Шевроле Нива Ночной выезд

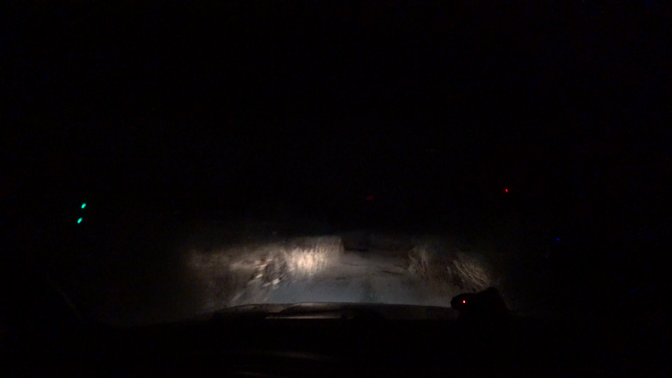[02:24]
ну тут так более-менее ничего вот видно нашу такая ровненькая дорога ну ровненькая для него для внедорожника а там не нужно будет еще выезжать на крутой подъем в деревню за еду там может еще километра два проехать надо
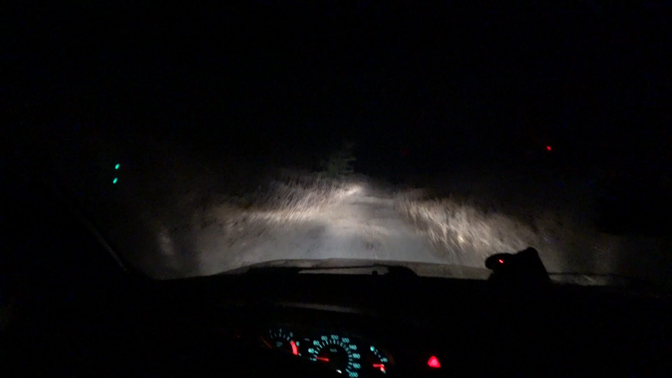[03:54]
вниз поднимался обратно уже был дождь ну как-то с разгона нормально в общем так что на небе спокойно вообще без всяких проблем третье пониженная скорость 25 показывает спидометр поворачиваем направо и обратно в деревню еду